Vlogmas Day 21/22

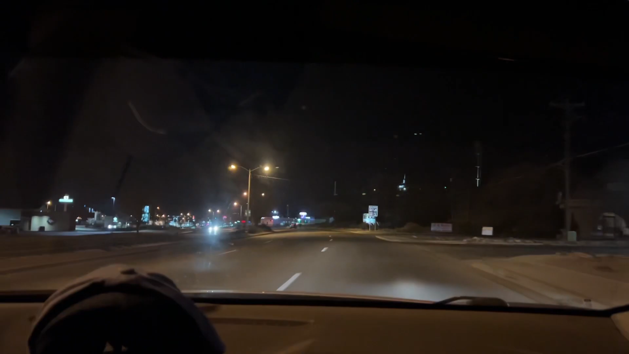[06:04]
all right race the race against time starbucks is down the road all right we can make it I remember you're all like
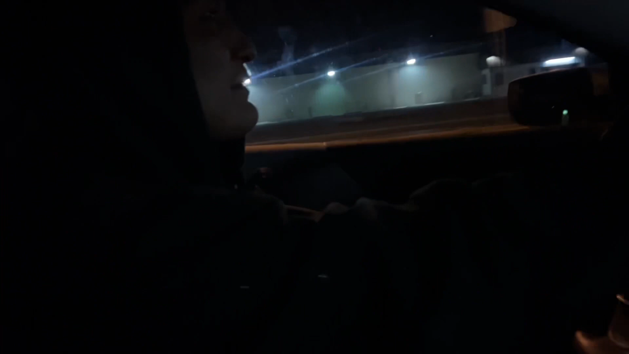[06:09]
you're like what are you doing it's right here oh my gosh ah oh my
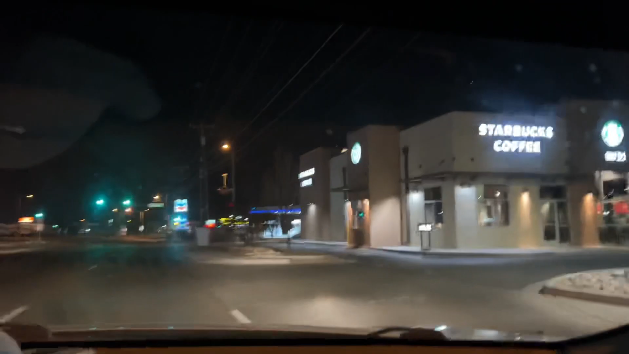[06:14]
goodness bro for some reason I thought we're gonna